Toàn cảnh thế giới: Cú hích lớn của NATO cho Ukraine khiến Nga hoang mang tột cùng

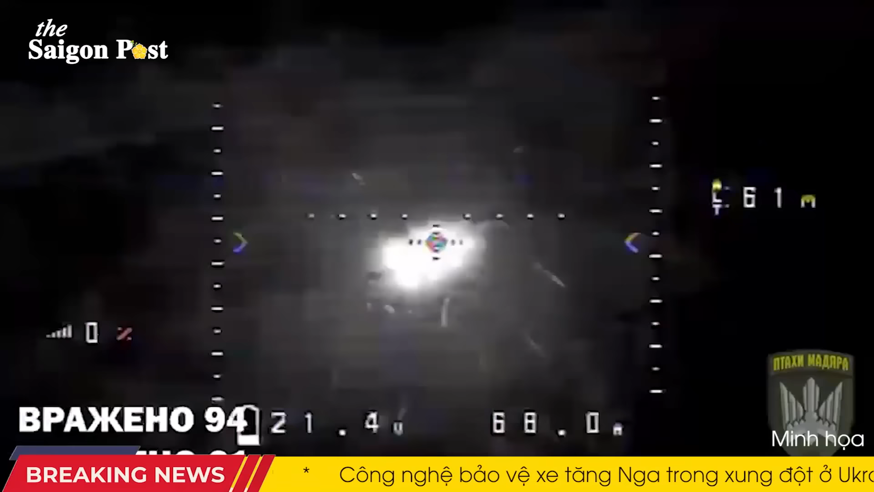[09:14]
các chỉ huy của quân đội vũ khí kết hợp số 18 của Nga hoạt động trong khu vực đó đã tái sử dụng trung đoàn xe tăng 17,
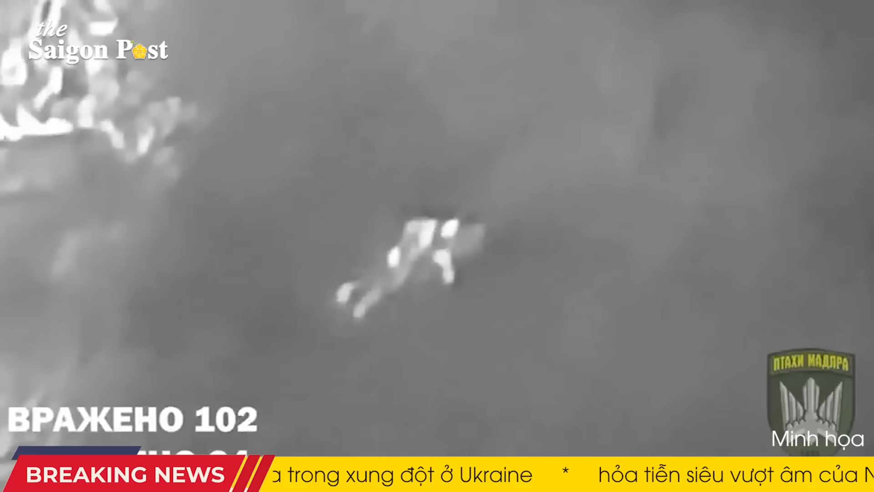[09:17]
đội hình tấn công mạnh nhất của họ, sử dụng xe tăng T-90 cao cấp nhất để phục hồi đội hình hàng chục chiếc của các phương tiện chiến đấu tàn tật, rải rác trên đường xung quanh Green Key.
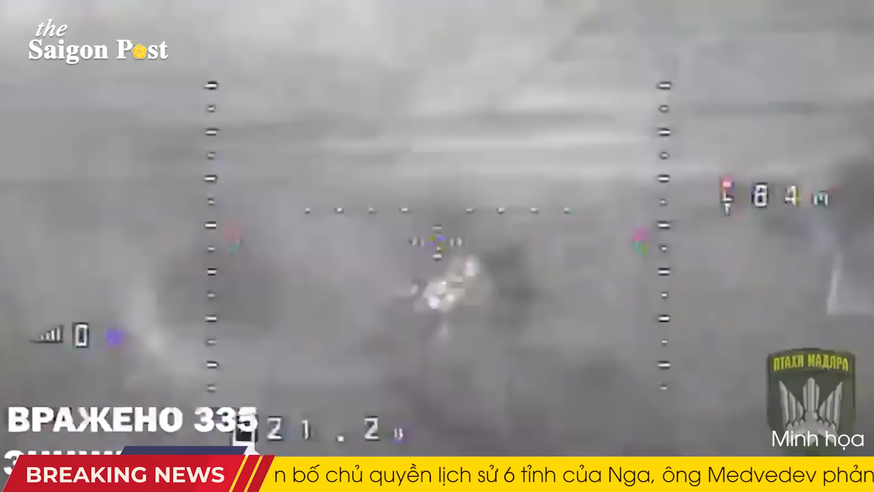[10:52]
xe bọc thép chở quân, xe tải quân sự, xe bắn tải, xe chiến đấu bộ binh BMP, pháo tự hành của Nga bị tiêu diệt bởi các cuộc tấn công dường như không ngừng nghỉ của máy bay không người lái Ukraine. Một số phương tiện bị tấn công khi đang di chuyển.
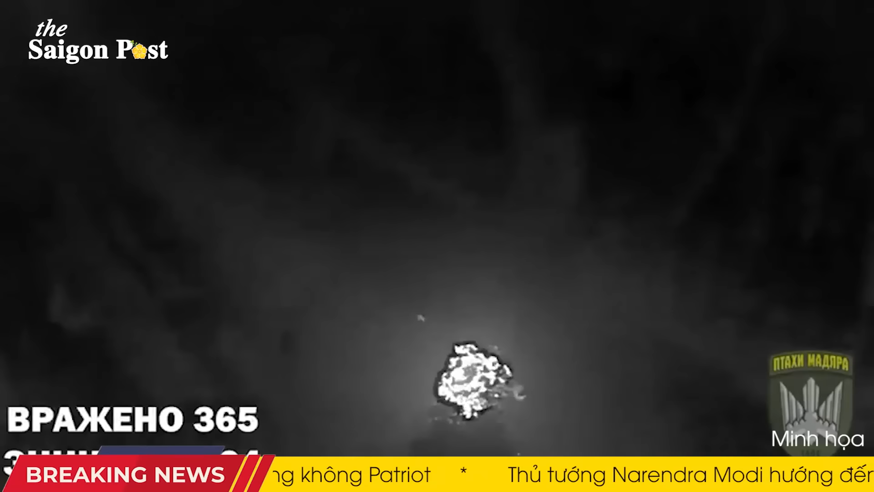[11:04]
Tất cả các cuộc tấn công được ghi lại đều diễn ra vào ban đêm, với các cuộc tấn công được ghi lại bởi máy bay không người lái được trang bị camera quan sát ban đêm.
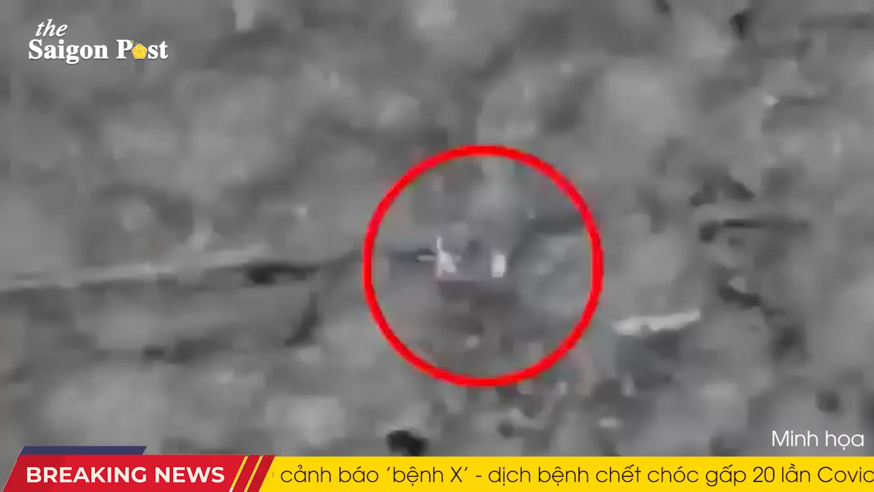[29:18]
Israel tấn công tài sản quân sự của Hezbollah và lực lượng Iran ở Liban.
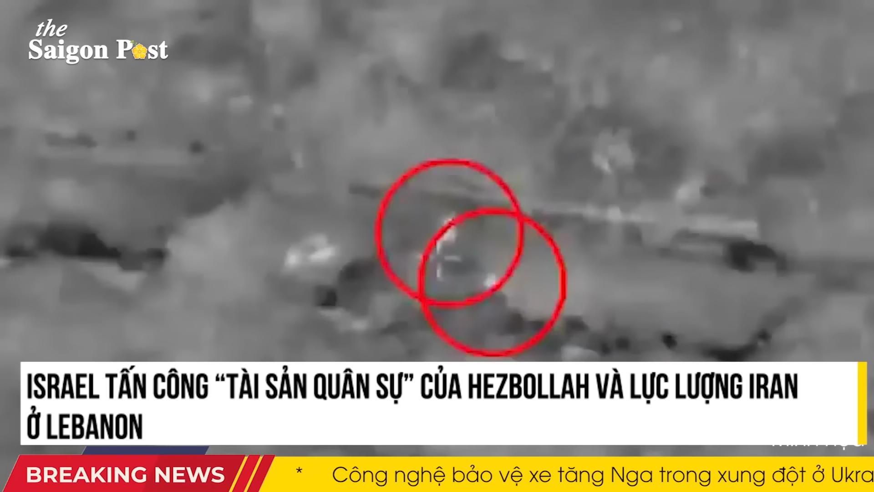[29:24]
Ngày 23 tháng 1, lực lượng phòng vệ Israel cho biết đã tấn công một tài sản quân sự thuộc về nhóm vũ trang Hezbollah và lực lượng Iran ở Liban, theo The Times of Israel.
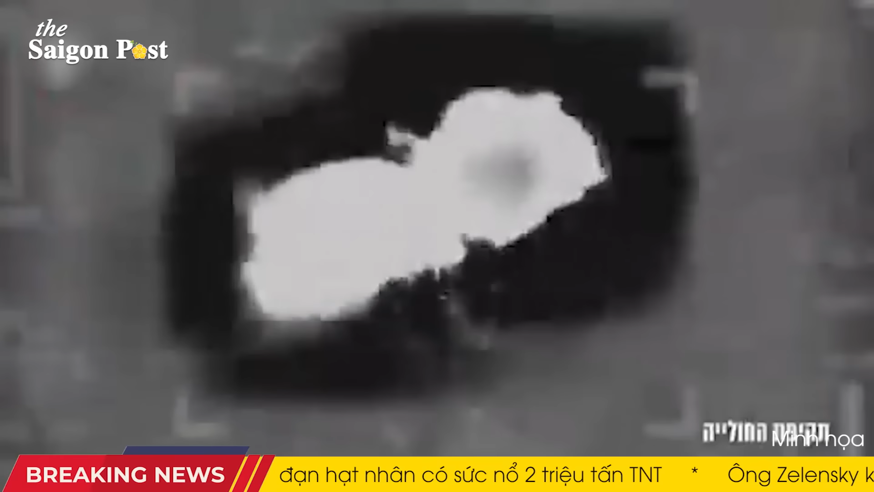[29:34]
Israel nói rằng các máy bay chiến đấu của nước này đã phá hủy một tài sản quân sự được Hezbollah sử dụng và do lực lượng Iran vận hành. Các cuộc tấn công nhằm đáp trả được phóng rocket của Hezbollah vào một căn cứ kiểm soát không lưu của Israel trước đó cùng ngày.